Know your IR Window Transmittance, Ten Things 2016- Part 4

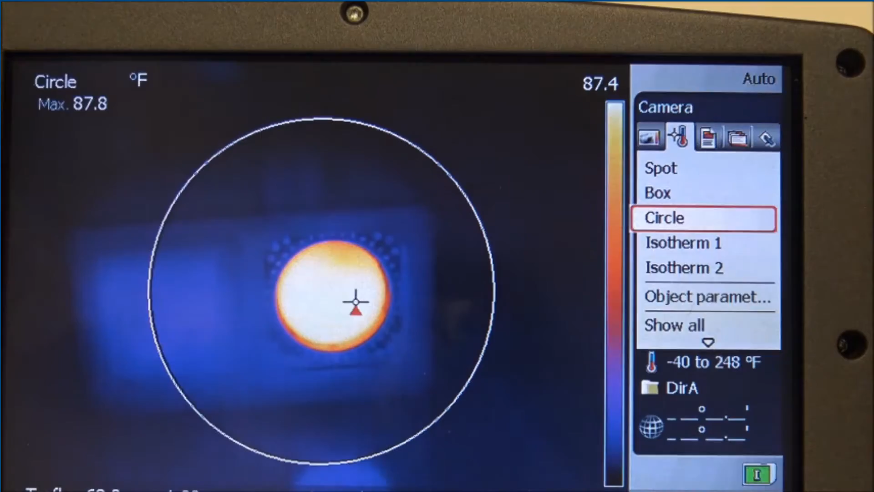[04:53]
On screen: max 87.8°F
so that is transmission loss and what i'm trying to do is account for that transmission loss okay so if i look through the infrared window don't forget we're trying to get to 101 degrees if in this camera i can go by going to object parameters this does have an external optic setting if i switch that on i can now start to change or bring that down and notice as i bring that down the apparent temperature starts to increase now i'm bringing that down until i see about 101 degrees okay so i'm dropping dropping gone
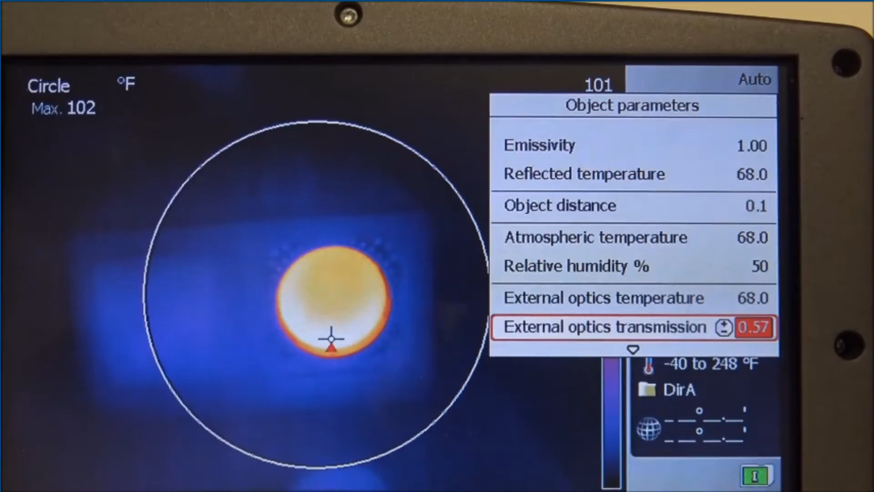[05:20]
On screen: max 102°F
slightly past it come back up come back down 101 degrees is a 59 this means this infra window system has a 59 transmission if i set that then every time i want to use an infra window i would switch on this transmission setting and set it to 0.59
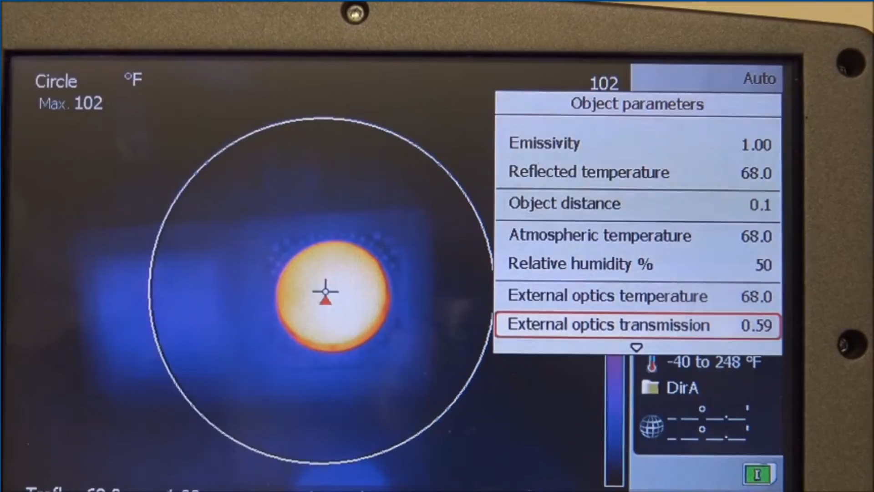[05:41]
On screen: max 102°F
if i don't switch it off you can see that that temperature now is 121 so by going into the external optics transmission and taking it back to one which
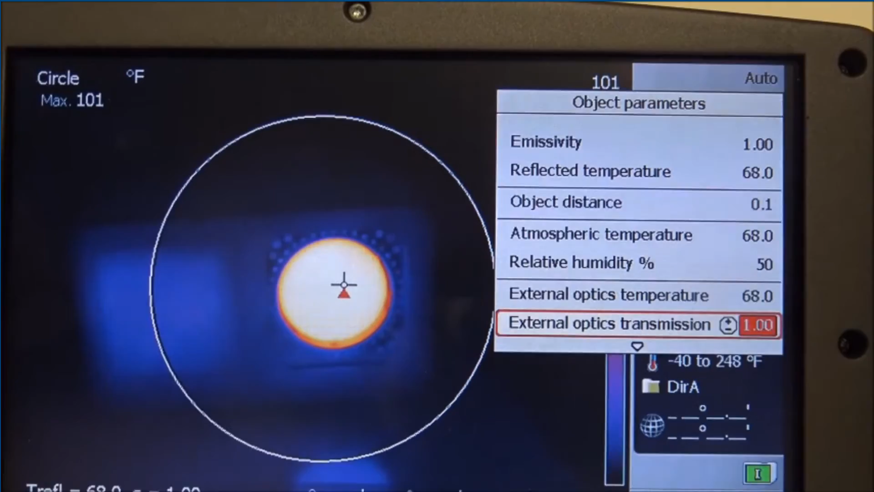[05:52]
On screen: max 101°F
basically is zero window you can see it's back to 101 so here we can see that the infrared transmission for using this infrared window the vpt clear polymer window is basically 59 percent with this camera